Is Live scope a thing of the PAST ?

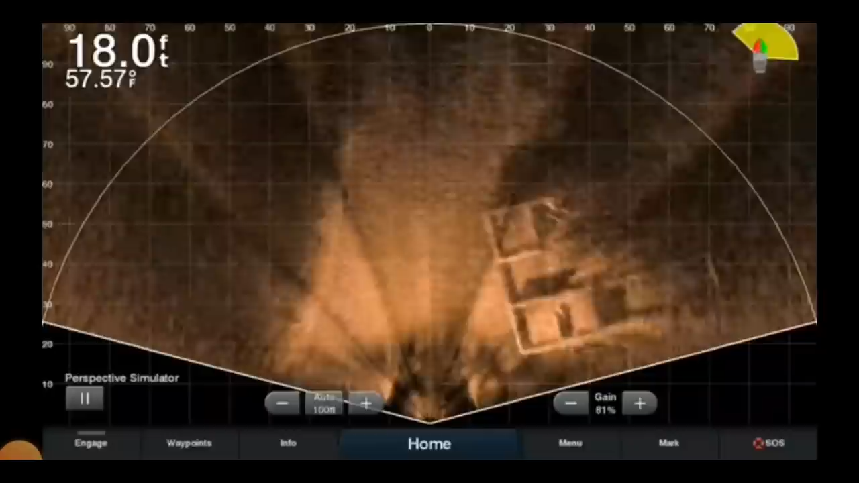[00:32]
On screen: depth 18.0 ft, water 57.57°F
Anybody that's used that technology knows that it's awesome technology. It's kind of like an ultrasound when you're going to get your baby checked at the doctor.
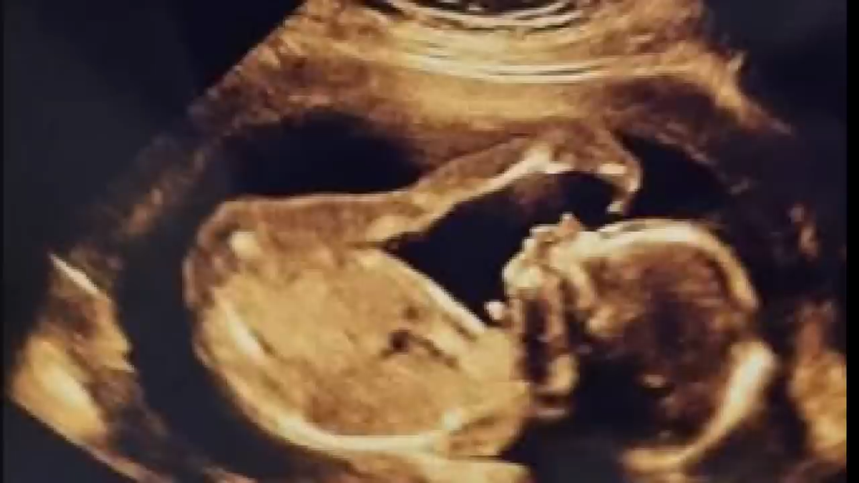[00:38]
Traditional depth finders take pictures and they show you a picture.
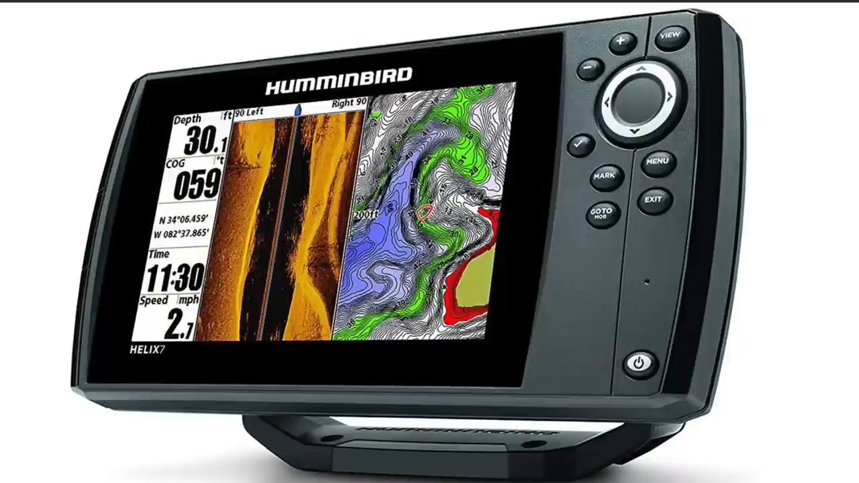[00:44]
On screen: depth 30.1 ft
And it's just a static view of something under the water. With the new technology, you can actually see fish swimming.
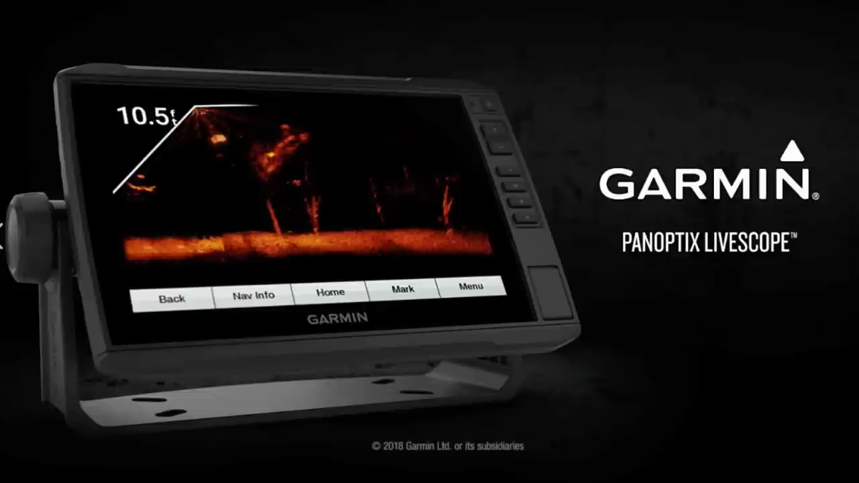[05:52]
I've got to admit, pan optics and live scope is some awesome, awesome technology. I even got it on my boat.